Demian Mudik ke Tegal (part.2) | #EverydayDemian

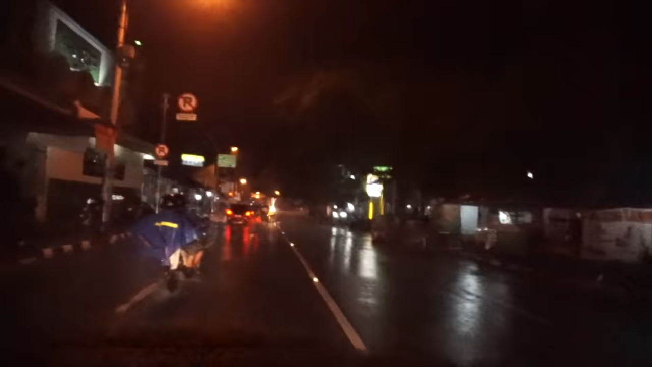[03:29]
Nama polisi nanti Pasifik itu nanti. Ya. Oh, ini rumah sakit. Iya, Bu.
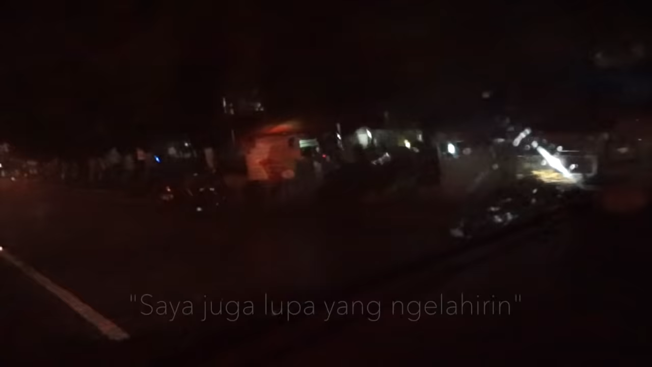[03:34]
Jangan lupa yang lahir. Nah, di belakang VIP-nya di belakang.